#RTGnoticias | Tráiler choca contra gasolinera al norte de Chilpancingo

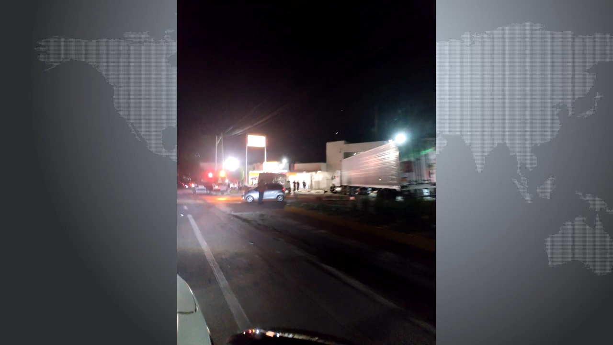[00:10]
ubicado sobre el boulevard Vicente Guerrero en el sentido sur-norte frente a la Universidad Policial en Chilpancingo. El tráiler derribó los espectaculares de la gasolinera causando varios daños materiales a la estación de servicios de hidrocarburos.